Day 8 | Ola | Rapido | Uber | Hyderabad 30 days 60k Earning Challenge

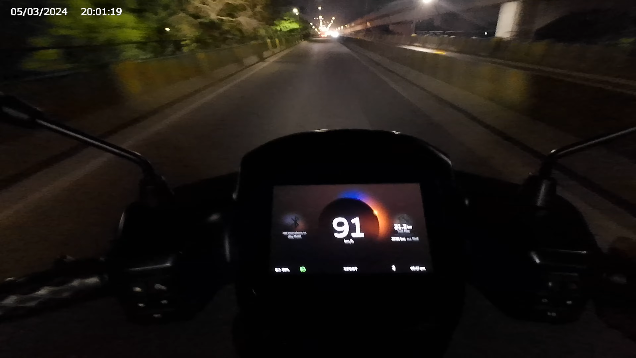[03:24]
సో చూసారు కదా, సో మనకి S1 Pro వచ్చేసరికి 91 అయితే టచ్ చేసింది. సో ఇంకెంత ట్రై చేసినా అక్కడ నుంచి కదలట్లేదు. సో టాప్ స్పీడ్ వచ్చేసరికి ఓలా S1 Pro 91 KMPH అనమాట. సో పర్లేదు 91 అంట.
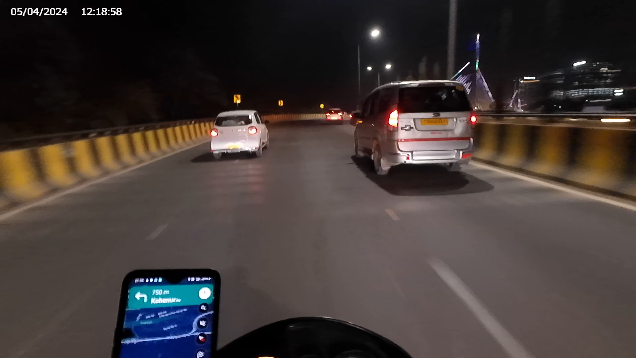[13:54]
సో ఆన్ ద వేలో దుర్గం చెరువు బ్రిడ్జ్ పై నుంచి అయితే వస్తున్నాం. సో చాలా రోజుల తర్వాత లైట్స్ ఆన్లో ఉండటం చూసి నా జన్మ అయితే ధన్యం అయిపోయింది అనుకోవాలిగా.
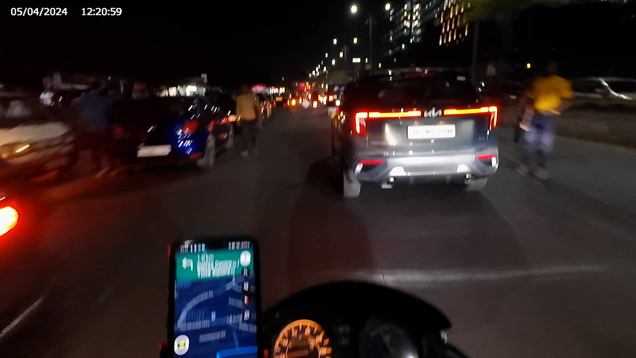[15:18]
కుమార్ అంటే తలుచుకొని అలా రైడ్ అయితే కంటిన్యూ చేసుకొని వెళ్తున్నాము. సో చూసారు కదా ట్రాఫిక్ అయితే ఉంటుంది, ఏముండదు సార్, ఎక్కడికి పోతారు వస్తారు మనల్ని అందరూ వీకెండ్ అయితే చాలు వచ్చేస్తారు.
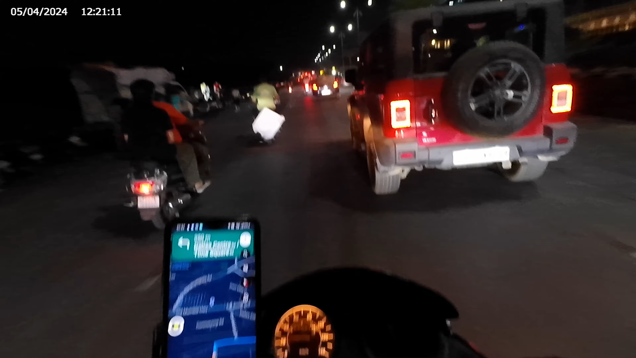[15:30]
సో ఇంకా అలా ముందరికి వచ్చాక అన్న అయితే కొంచెం రాంగ్ లొకేషన్ పెట్టారనమాట మ్యాప్లో. సో తర్వాత మళ్ళీ రైట్ లొకేషన్కి అయితే తీసుకెళ్తున్నాం.